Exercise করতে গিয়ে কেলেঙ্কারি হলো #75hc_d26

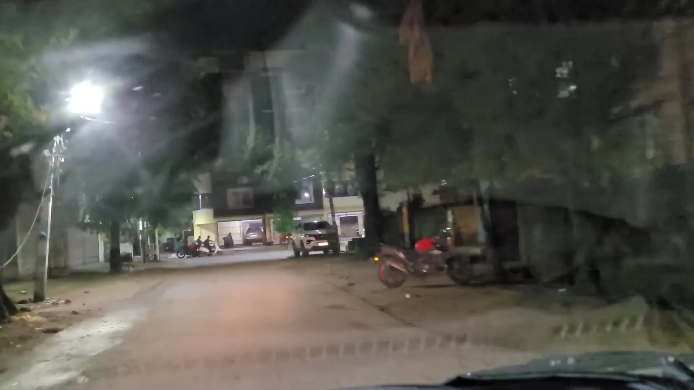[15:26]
আগে একটা ভগ্নপ্রায় বাড়ি ছিল, তারপরে সেই রাস্তাটা ধরেই হচ্ছে মন্ত্রী গৌতম দেবের বাড়ি,
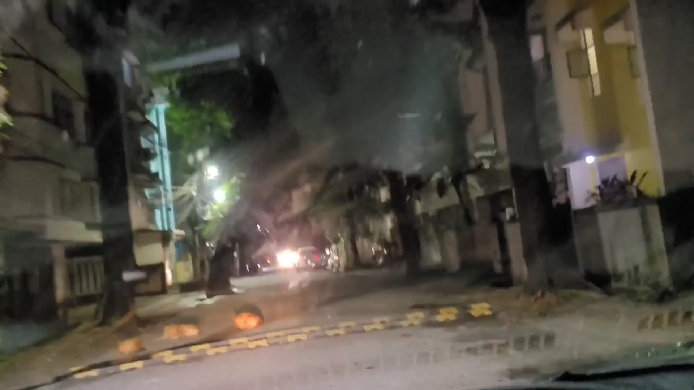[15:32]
সেটা পেরিয়ে এসে এই যে এই জায়গাটা হচ্ছে মমতা স্টোরস, একটু আগে এখানেই আমি এসেছিলাম টাকা তুলতে,
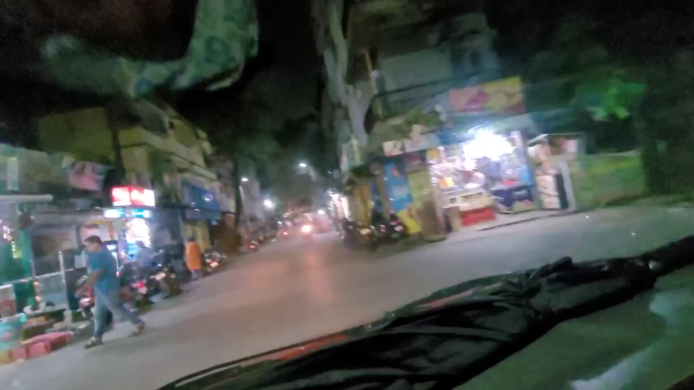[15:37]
এবং এক সবজিওয়ালার কাছে জিজ্ঞেস করছিলাম আপনার কাছে লেবু আছে কি না, তিনি বললেন নেই, তার ফলেই আমি গেলাম সুভাষপল্লী বাজার। দেখুন এখনও 10:15 মতো বাজে বা 10:30 বাজে, এখনও কিরকম জমজমাট রয়েছে জায়গাখানা।